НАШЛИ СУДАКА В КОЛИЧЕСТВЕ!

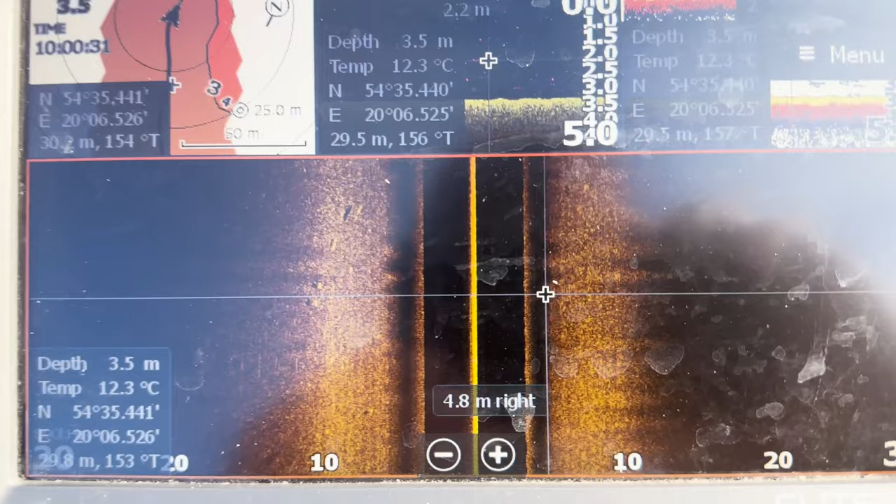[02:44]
On screen: depth 3.5 m, water 12.3°C
что нашли красавцев вот они здесь
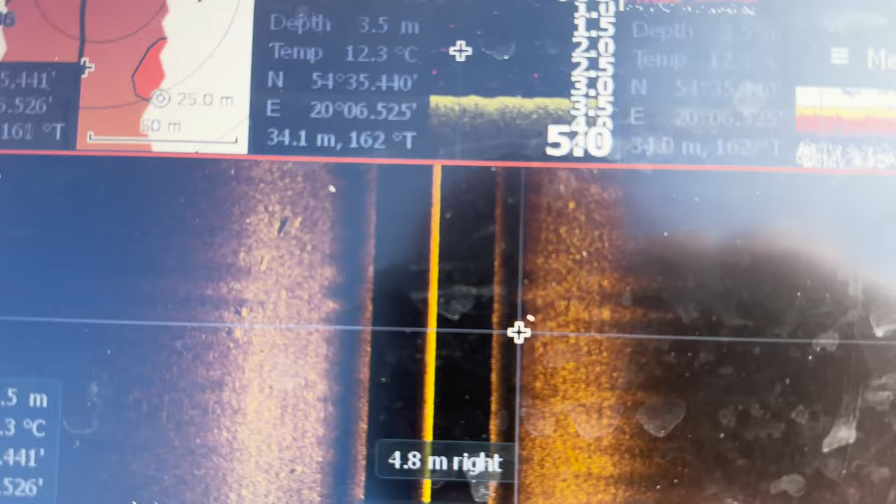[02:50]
On screen: depth 3.5 m, water 12.3°C
50 судачок будем вставать будем пробовать
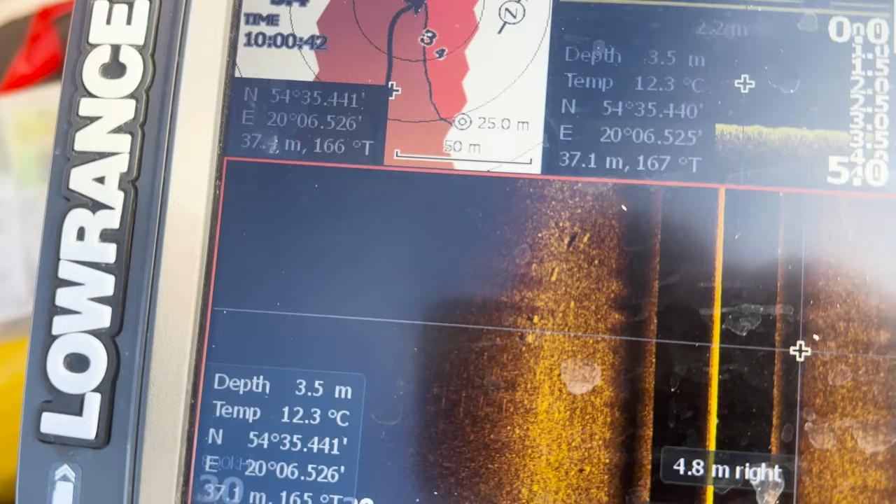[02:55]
On screen: depth 3.5 m, water 12.3°C
так вот нашли перспективную точку много кормовой базы много бели какой-то ходит разнообразной